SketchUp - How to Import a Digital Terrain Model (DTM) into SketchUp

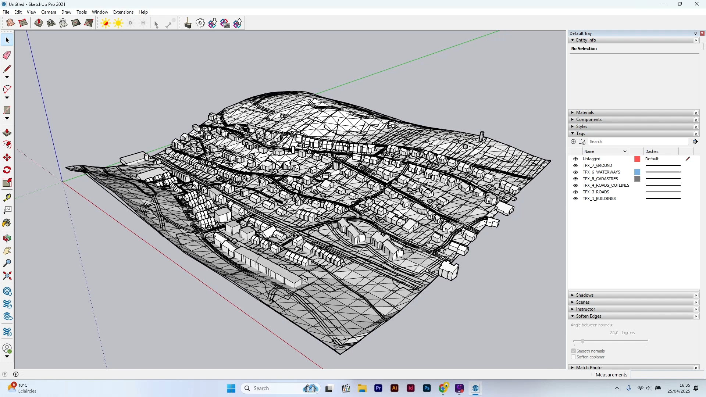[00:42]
We'll start by exploding the model. As you can see, the different data layers, like ground, buildings, parcels, contour lines, are all separated into different layers.